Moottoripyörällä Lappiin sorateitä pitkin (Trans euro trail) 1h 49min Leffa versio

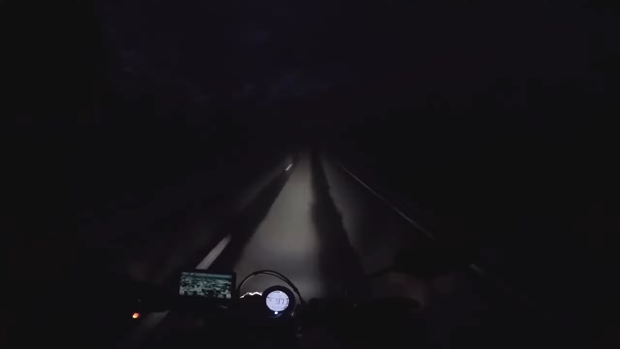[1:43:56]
23 kilometriä. Aika tehokkaasti tässä, kun pimeys laskeutuu, niin kyllä nopeus kans putoo. En uskalla ajaa niinku satasta sataseen alueella. Mutta ehkä se on ihan järkevää, kun täällä voi noita elukoita tosiaan olla. Lämpötila on myös laskenut. Nyt on 4 astetta. On vähän viileä, mutta en mä silleen palele.